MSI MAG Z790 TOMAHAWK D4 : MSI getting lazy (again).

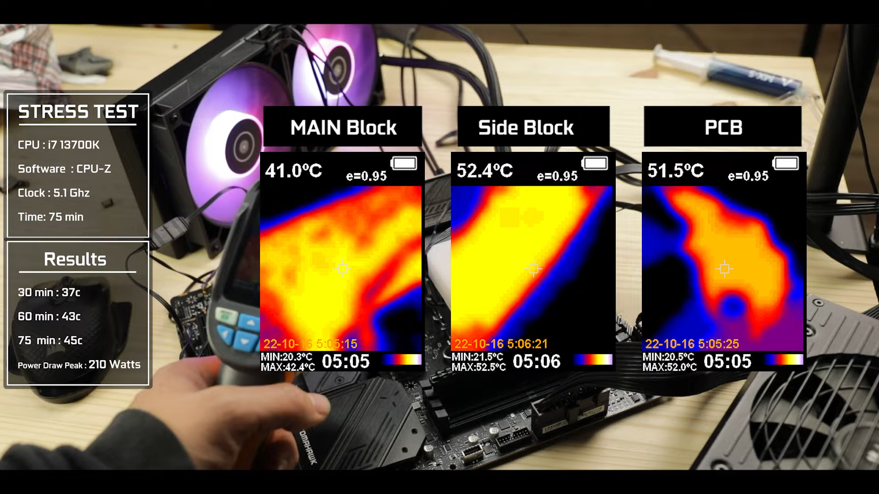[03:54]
surpassing easily the 50 degrees Celsius now that's obviously the consequence of not having these
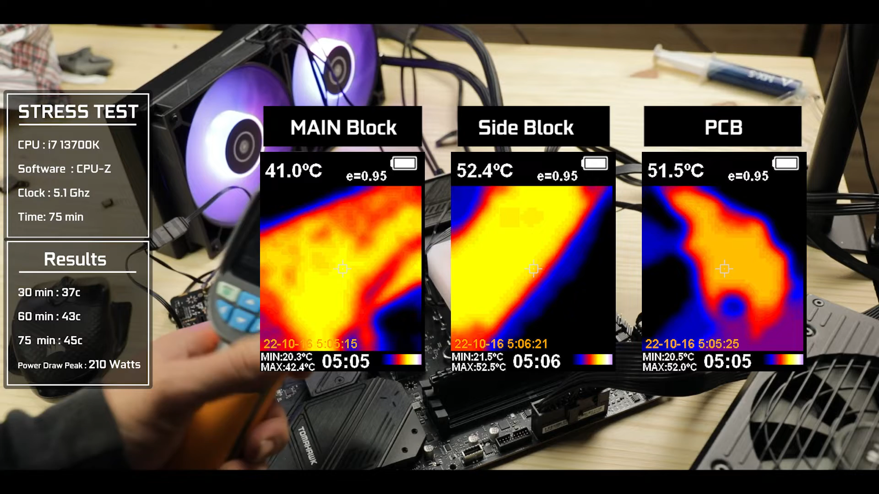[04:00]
blocks linked by a copper pipe which would have spread the heat load equally on those blocks overall the VRM is well very powerful and